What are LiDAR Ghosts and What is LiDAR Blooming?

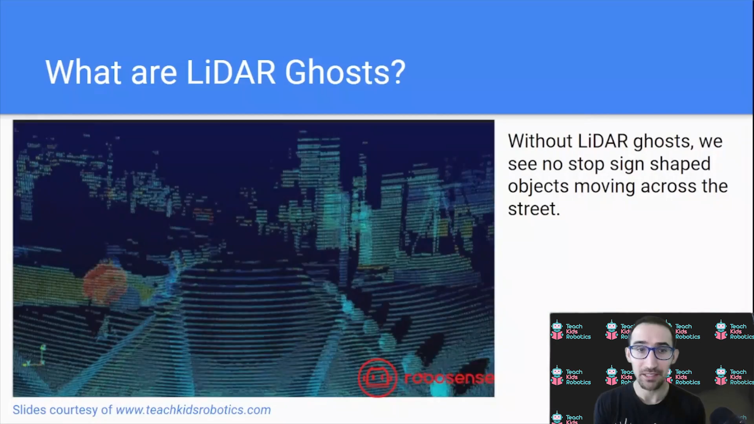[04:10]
you can still see the stop sign on the left, but we no longer have these stop sign shaped objects moving across the street. Now, in addition to LiDAR ghosts, we also have a concept known as LiDAR blooming. Now, blooming refers to the appearance of dilated point cloud data where the size of objects increase incorrectly. They appear to bloom, and you can see this in the image here inside of the red box, where around these distinctly red shaped
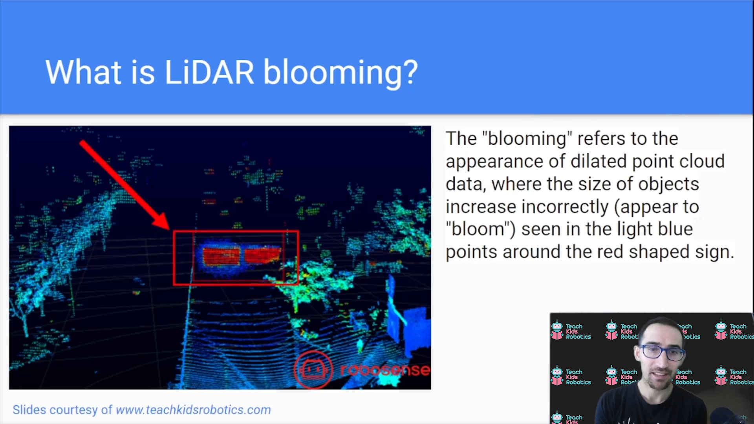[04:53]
signs we actually have a lot of blue points which are the effect of blooming and which can actually change the way we perceive objects that are returned by our LiDAR. Now, without the effect of blooming, similarly shaped signs will be perfect in their red
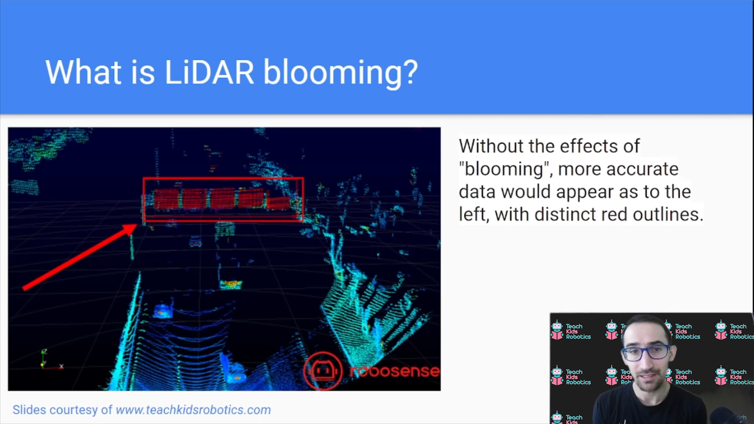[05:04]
representation here without these blue dots that could potentially change a shape from a rectangle to more of a circle. Now, why are LiDAR ghosts and blooming a problem? The problem would be that robot systems like autonomous driving cars rely on these sensors to understand the world around them. So if we have something like blooming or a ghost, then the sensor can feed basically data that doesn't actually reflect the real world, but reflects a problem with the sensor.
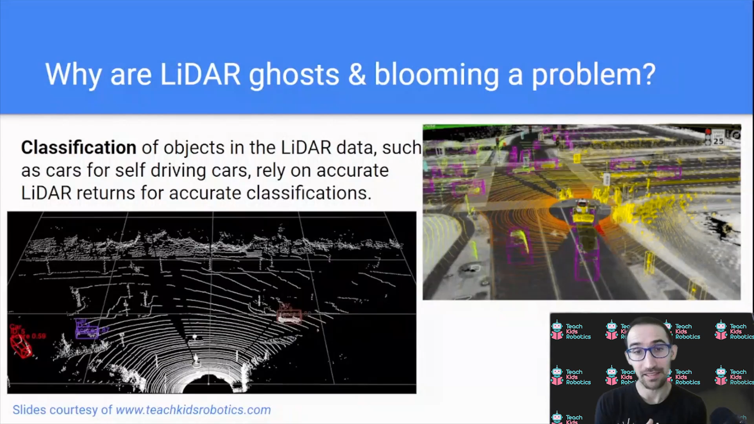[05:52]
like the LiDAR ghosts and the stop sign, or misclassifying, so thinking you see a shape that resembles a car when in fact it's the result of blooming that has changed an existing shape. So the issue really comes down to accurate classifications and an understanding of the environment. So I hope from this you've understood now what LiDAR ghosts and blooming actually refers to.